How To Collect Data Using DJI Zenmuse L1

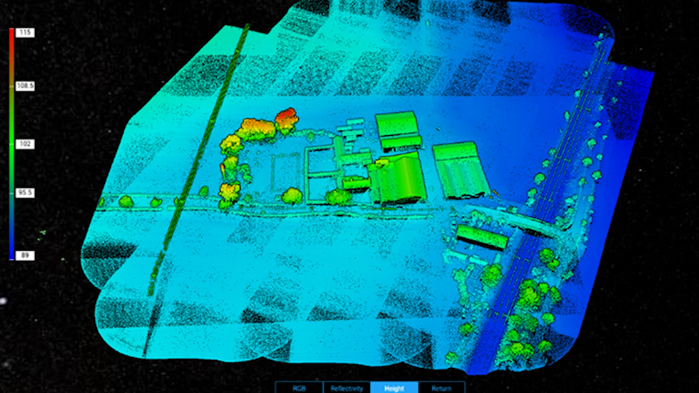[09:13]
Therefore, RGB colouring does not need to be enabled on the smart controller.